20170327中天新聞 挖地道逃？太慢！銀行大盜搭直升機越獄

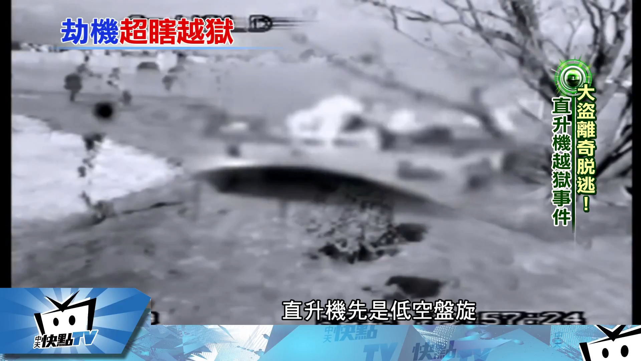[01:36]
空盘旋几秒之后迅速飞离金域不过这个看似缜密的陶遇计划却在他们下了直升机之后发现露西忘了带逃亡用的汽车钥匙